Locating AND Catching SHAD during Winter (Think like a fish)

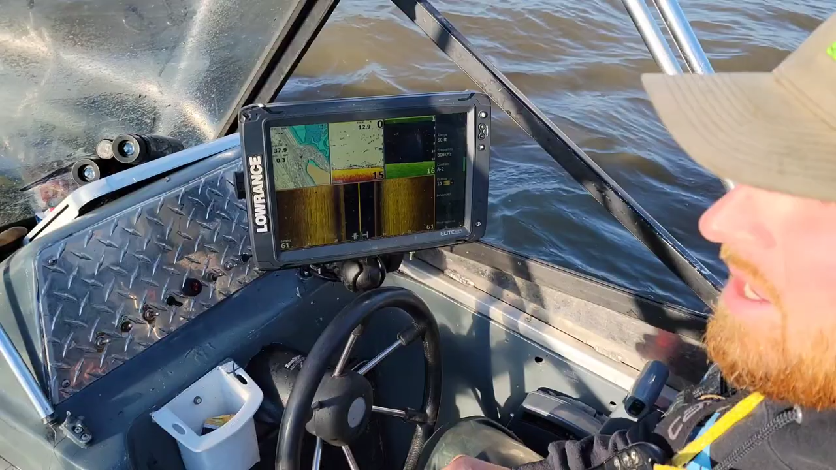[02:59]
The backs of the creeks are just a little bit too cold.
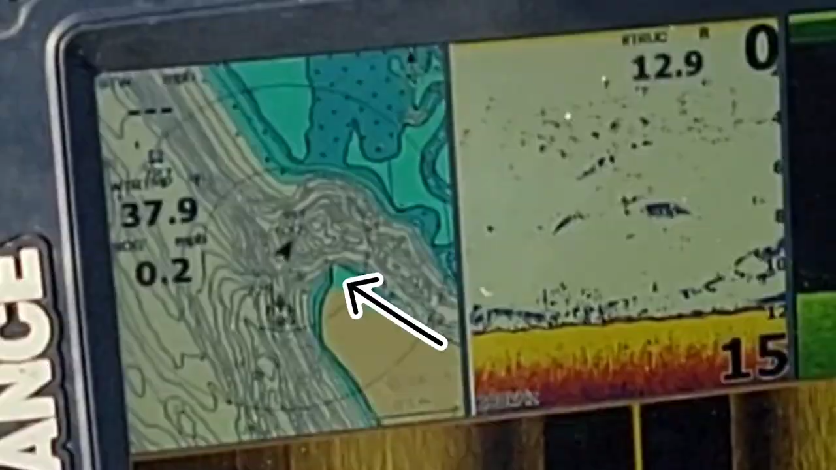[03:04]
So that moves a lot of those fish back out of the creeks, back into those deeper portions of the river, deeper pockets.
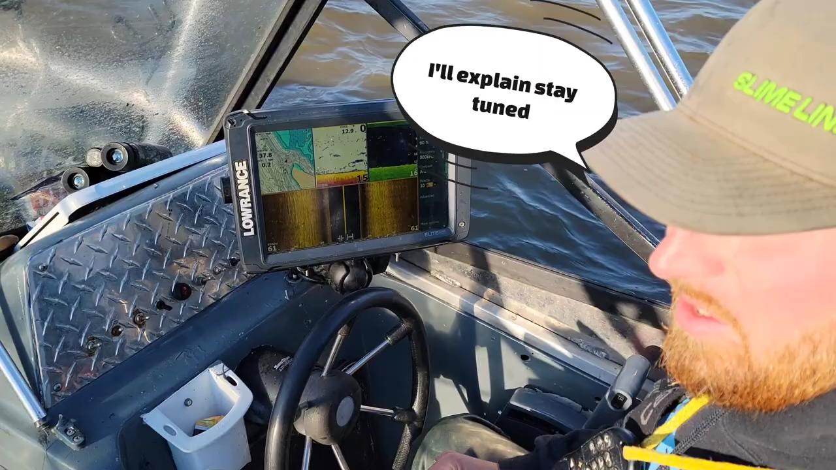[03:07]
The sun's high today, water's rising right now. It's not going to take long for these fish to move up on the flats, start moving up in the shallows. But for right now, these fish are going to be a little bit deeper, I think. So let's ride out here, see if we can find a school, and we're going to throw the net and get to fishing. Alright guys, so you can see we're coming out of the mouth of the creek right here. We'll try and keep the boat away from the sun so y'all can really see this screen good.
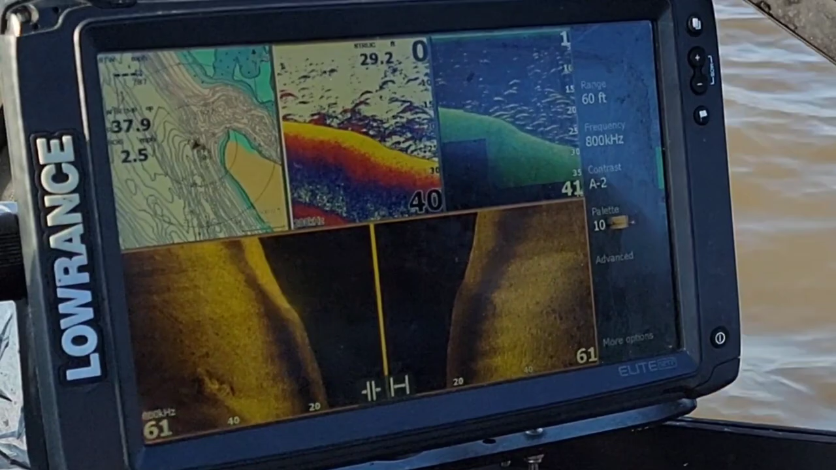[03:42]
Getting ready to step off into the main channel. You can see we stepped off this ledge right here.
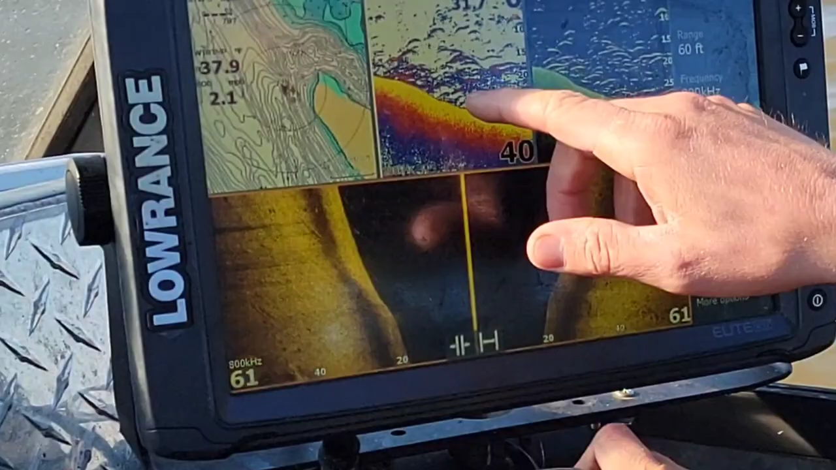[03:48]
Immediately we're starting to see a lot of those blues, those purples, those reds.